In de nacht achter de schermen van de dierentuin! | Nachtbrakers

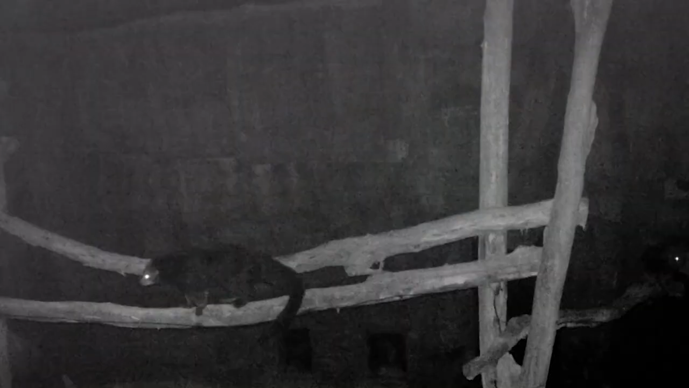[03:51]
Dus met deze nachtkijkers... En onze ogen gaan we misschien wel zo'n binturong over zo'n tak zien lopen. En gaan we ze dus naar buiten begeleiden.
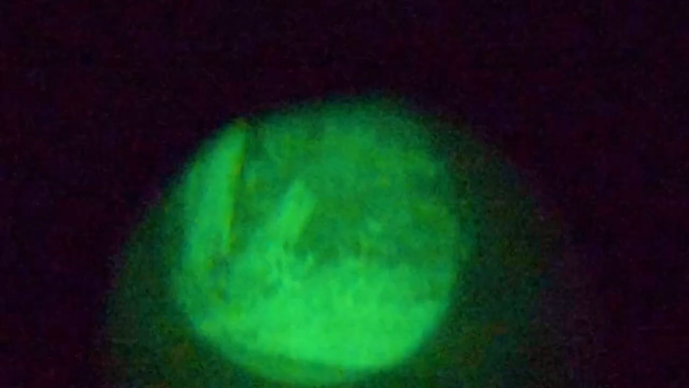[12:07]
Ja? Denk ik. Het is een boomstronk. Ah.
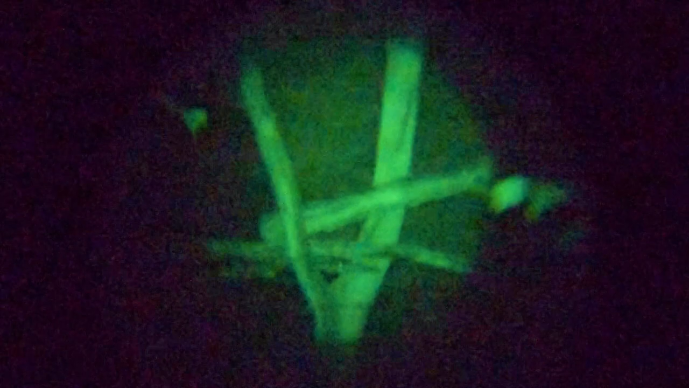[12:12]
Dat moet het zijn geweest. Oké, gelukkig.
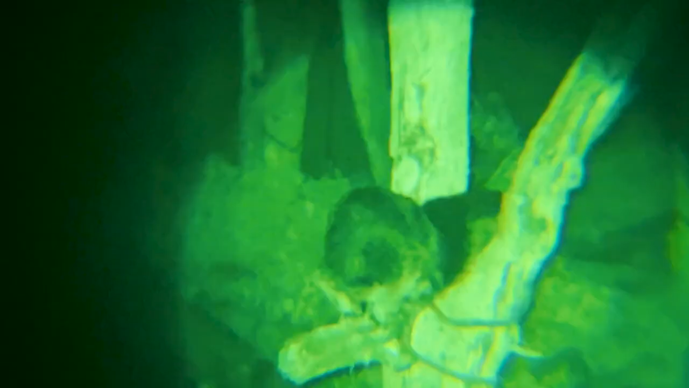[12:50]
Met zijn rug naar ons toe. Het lijkt net een steen.
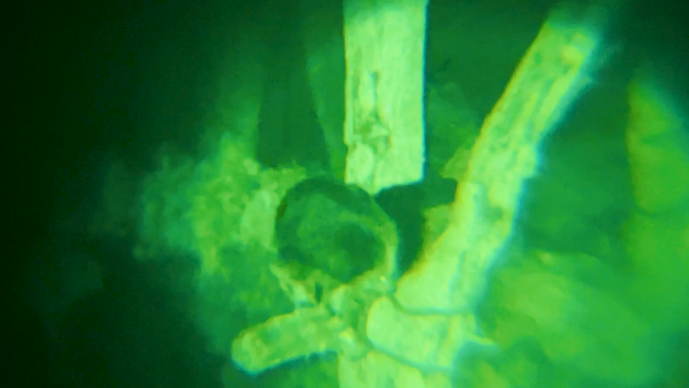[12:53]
Maar steen, die kan niet op de boom zitten. Maar die stenen, die bewegen niet.
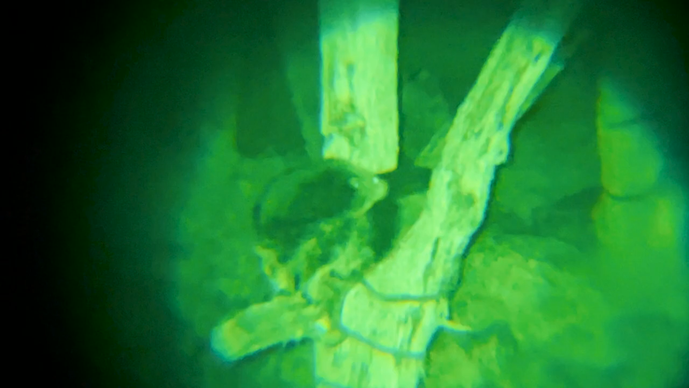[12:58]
Hey, kijk.
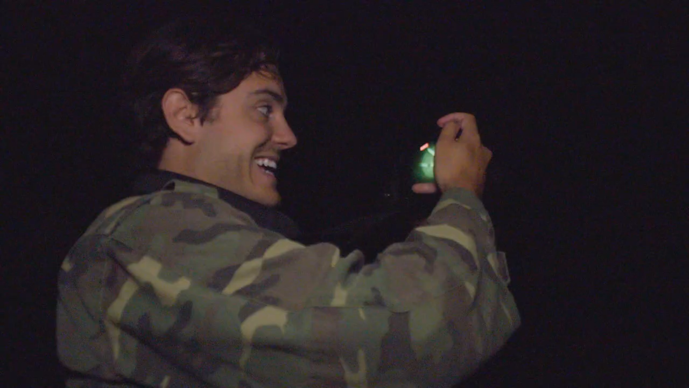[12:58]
Moet je kijken. Hier zie je ook heel goed.
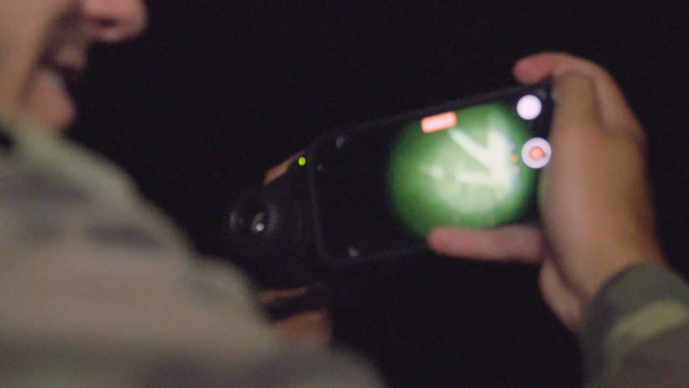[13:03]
Die enorme staart van die binturong.
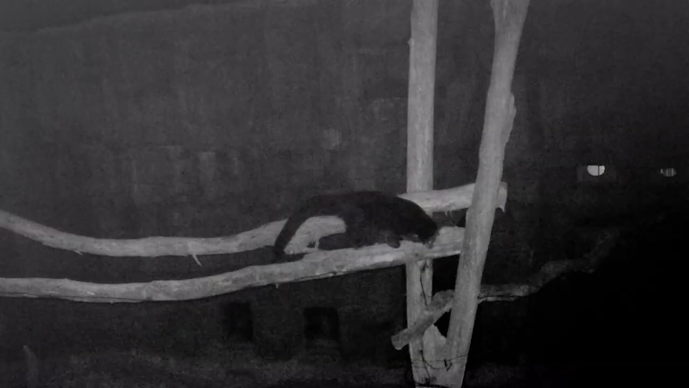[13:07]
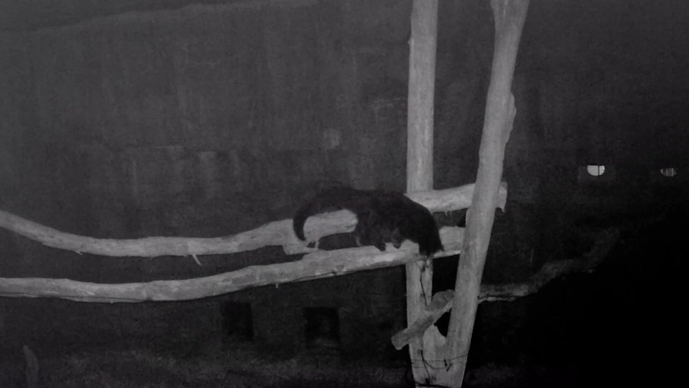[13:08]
Die staart, die is ongeveer even lang als de rest van zijn lichaam.
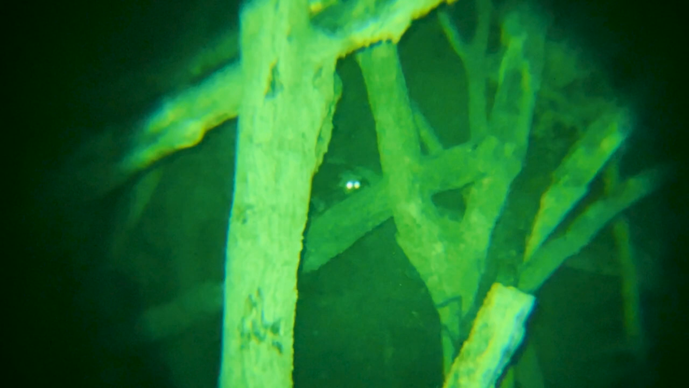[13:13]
En die gebruikt hij als een soort vijfde arm en hand.
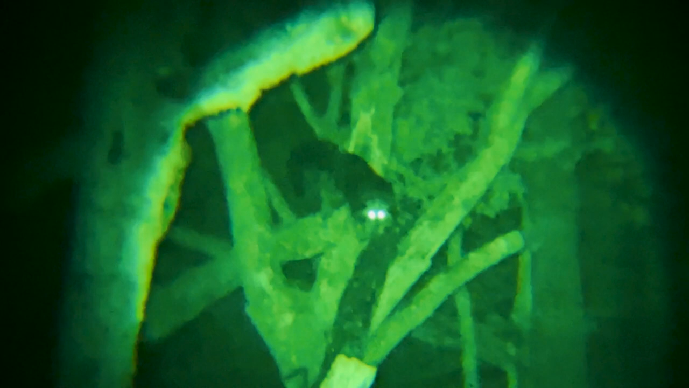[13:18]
Hij leeft natuurlijk hoog in de bomen en dan heeft hij 4 handige poten voor om mee te lopen.
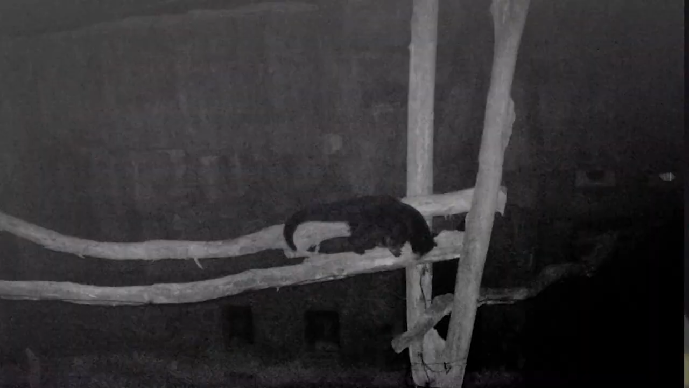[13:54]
En tijdens het lopen kan hij dus om allerlei takken...
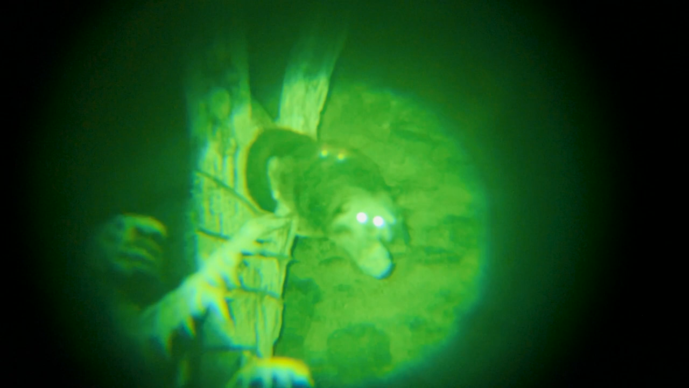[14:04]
Kijk, hij kan die staart naar boven doen, naar beneden doen. Hij kan boven zich takken pakken, onder zich takken pakken.
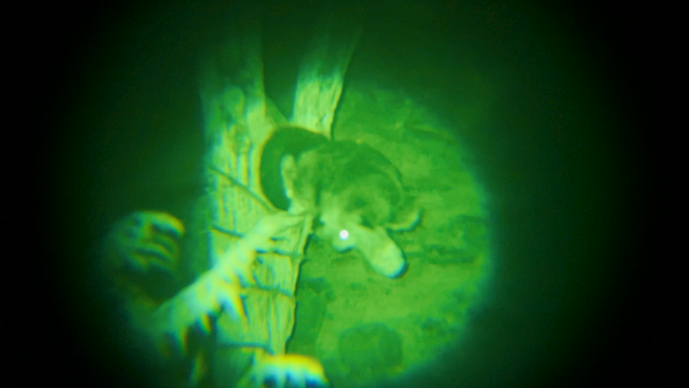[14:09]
En hij kan vervolgens ook, wanneer hij een beetje te veel naar links leunt, die staart wat naar rechts uitwijken,